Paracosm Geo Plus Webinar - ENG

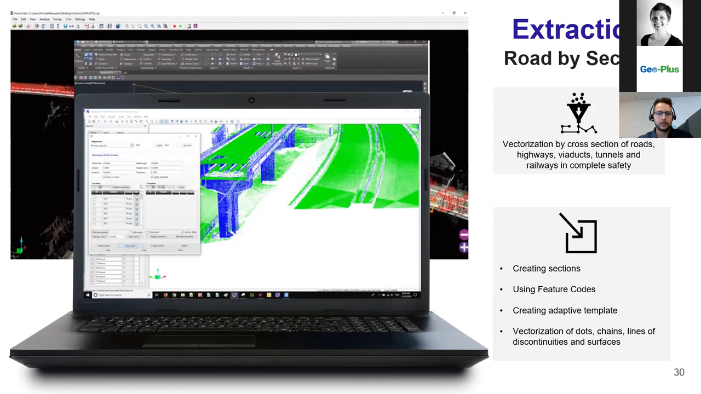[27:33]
I will go back at that later on, on the slide, but you have a possibility to have access to the database of vision lidar directly from your CAD, which can, which is available for MicroStation, AutoCAD and BriceCAD. Okay. About BIM itself.
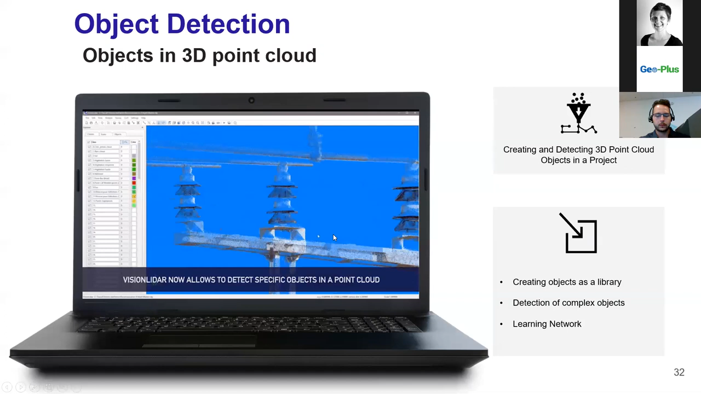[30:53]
So it won't be long. So it starts drawing boxes around the objects to let you know if found the object for you. So all we did was just to identify at the beginning the object we want the software to look for and the software will do the rest for you. In the list, you have a compatibility percentage given to you. So you can check how precise the object found by the software it is from the object you determined in the first place.
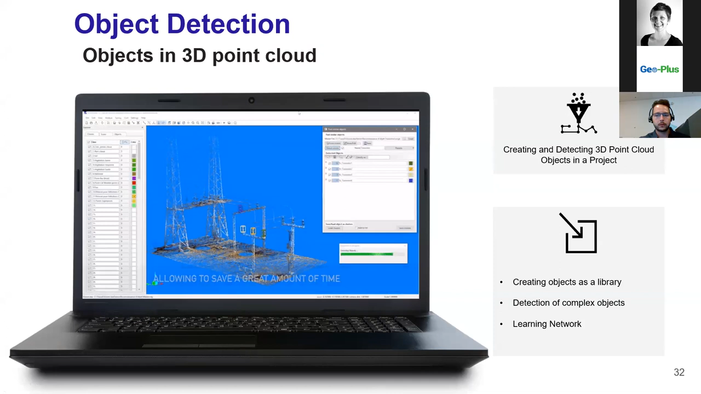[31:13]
So the more complex the object is, the easier it is for the software to recognize and find a similar object.
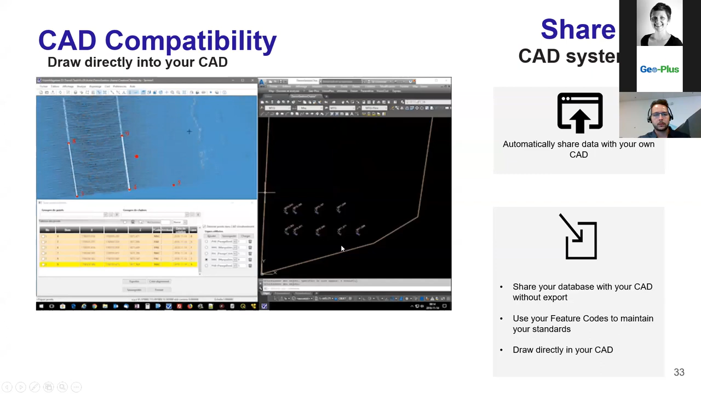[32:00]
As you can see now on the screen, you do also have a possibility to draw in real time from your Vision LiDAR to your CAD. So everything which is done right now on the Vision LiDAR software, it should be reduced on the CAD software.
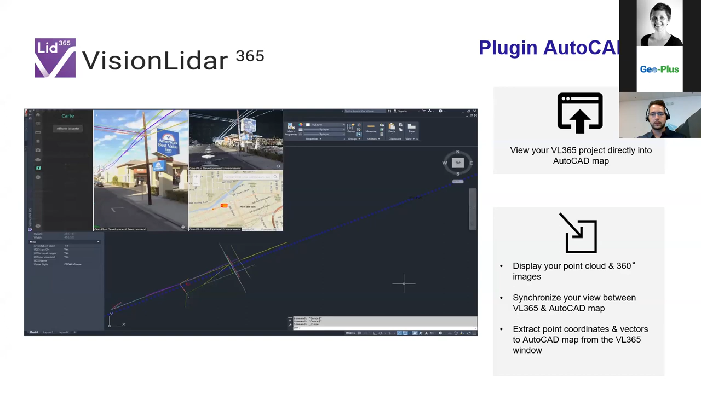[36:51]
So this is another tool which can be used for people who don't need Vision LiDAR, but need to do some work on it on point clouds. So it's another way to go around and achieve all everything you need to be done with your point cloud information. And last one is Vision Blurring.
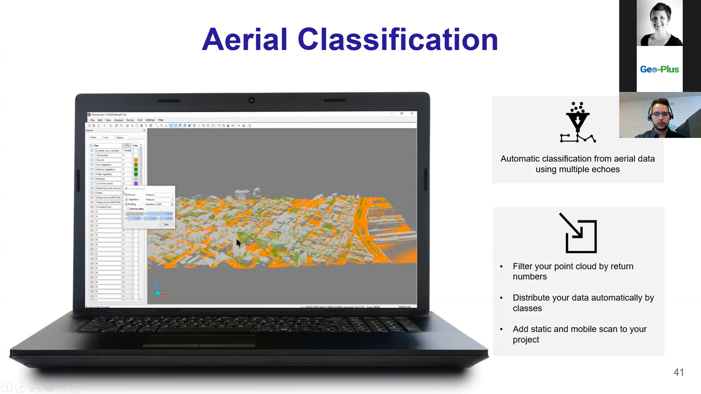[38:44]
vegetation in green and ground in orange, as you can see on the screen. On top of that, you will be able to add your PX80 scan to have a complete scan of your environment to work with. Same thing about volume computation. So before I go further with volume computation, I need to say something about the PX80, which is to me amazing in the GeoSLAM industry. Most of the clients who use SLAM previously always have the same issue of processing their data, because of a lack of precision, which is not the case anymore with the PX80.
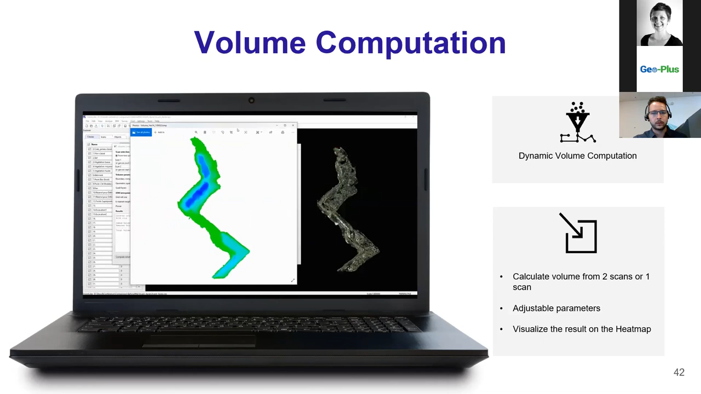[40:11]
the software is able to give us the exact amount of volume of material which was excavated from the site. You have some parameters which are adjustable, so to make sure when you do your volume computation, it goes accordingly to the type of scan you're using. And the result can be displayed in the heat map, so you can see exactly where most of the material were excavated from.
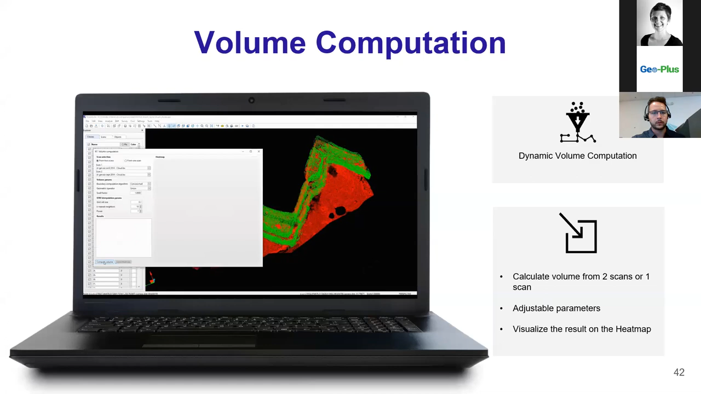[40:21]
All of that can be published in a PDF report, so you can share that report with people also. Next one is the point cloud extraction from photo. So now in Vision LiDAR, if you have imagery, aerial or terrestrial photos,
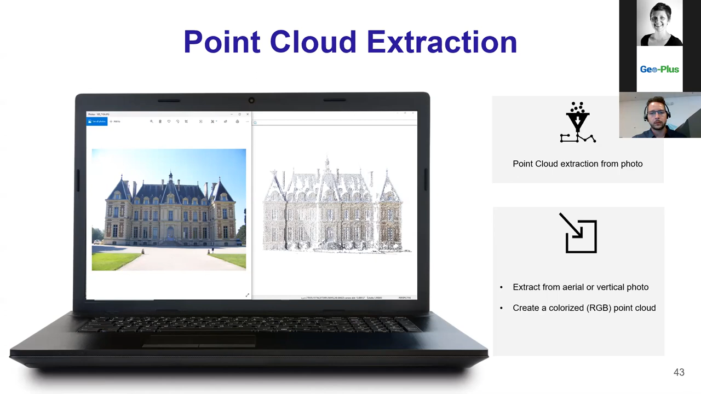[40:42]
you can extract from those photos a colorized point cloud, which can be then used to do your analysis, your extraction directly from that. The next three slides are about three new feature extraction components that we included in Vision LiDAR 2020. This one is the new dynamic edge detection. So now in Vision LiDAR, you can vectorize automatically for you your edges and curves.
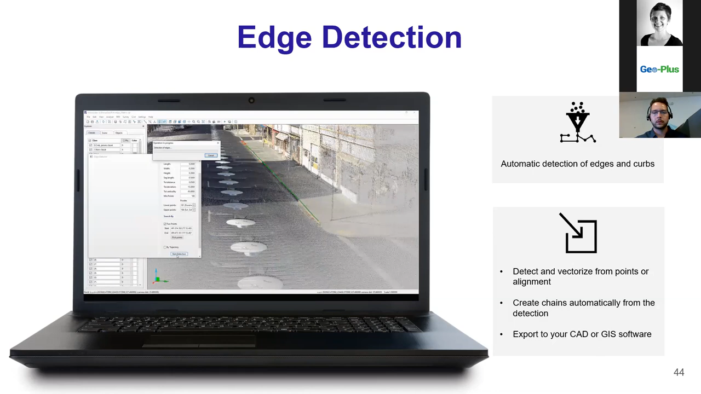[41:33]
So when the extraction is done, your lines will be already identified as top and bottom of the curve. You can create your chains automatically from the detection and export that to your CAD or JS software. Same applies to the crash buyer detection. Once the vectorization is done, you can export that to your CAD software. The chains are created by following a path.